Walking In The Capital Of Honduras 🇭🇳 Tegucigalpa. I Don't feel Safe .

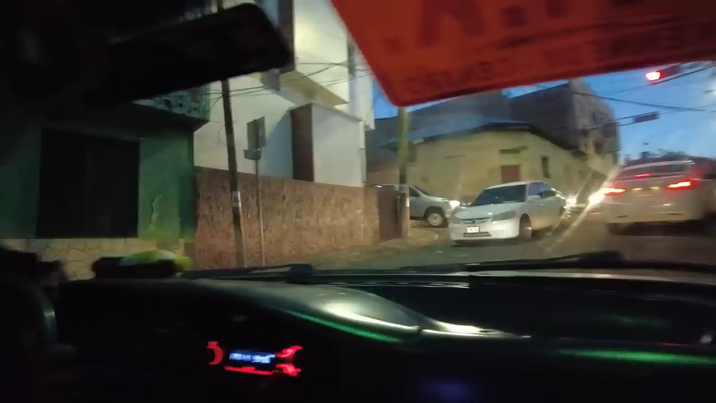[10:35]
और मैंने पूछा लोकल से, बोला कि कलेक्टिवो लेना ज़्यादा सेफ रहता है, देखें क्योंकि आज बारिश कम है तो ट्रैफिक भी कम है।